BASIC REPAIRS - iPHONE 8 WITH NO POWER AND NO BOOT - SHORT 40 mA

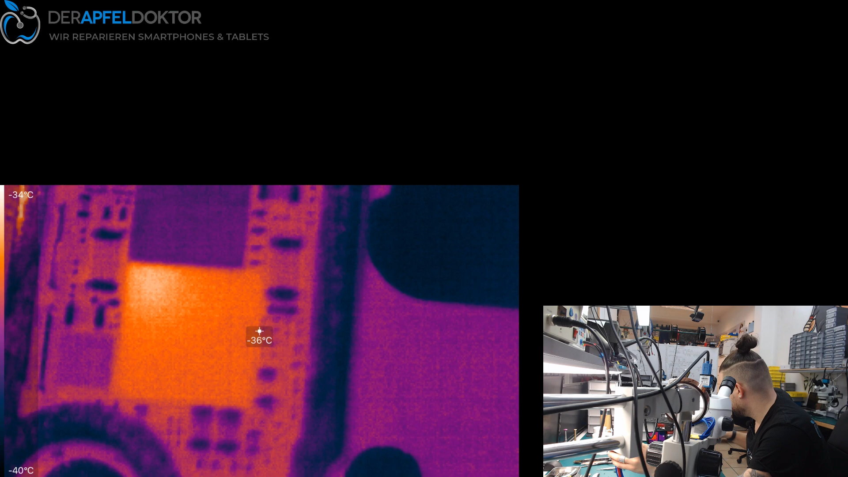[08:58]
On screen: spot -36°C, scale top -34°C, scale bottom -40°C
40 milli or 50 milliamps no 40
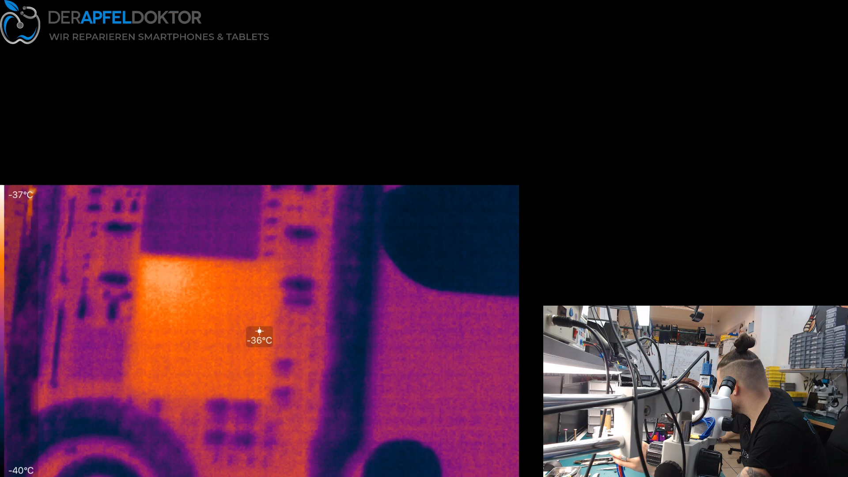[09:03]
On screen: spot -36°C, scale top -37°C, scale bottom -40°C
milliamps short on i think it's the tigris i see on an iphone 8.